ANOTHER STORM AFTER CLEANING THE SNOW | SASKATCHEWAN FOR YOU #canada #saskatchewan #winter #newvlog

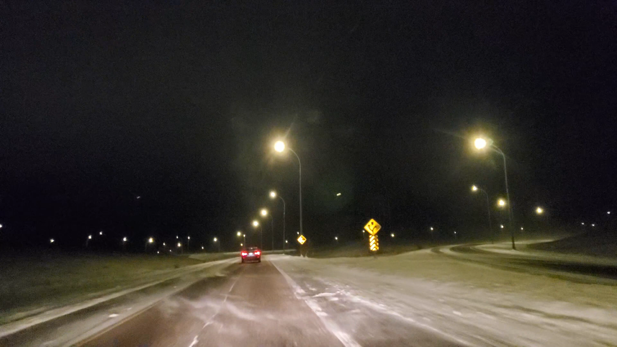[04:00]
आज वैसे ही वार्निंग दे रखी थी।
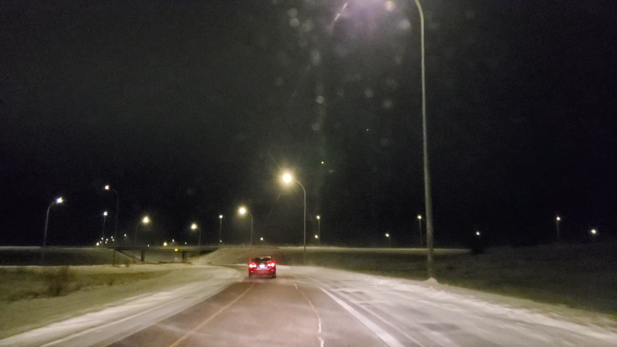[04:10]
नहीं अच्छा, बल्कि स्लो ही चलना चाहिए क्योंकि इतनी हवा है तेज।
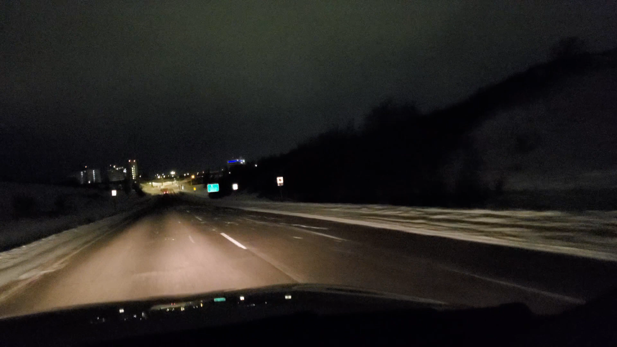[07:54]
ऐसे ना जोर लगा के आगे चल रहा था, इतनी तेज हवा थी, सारा था ना हवा में।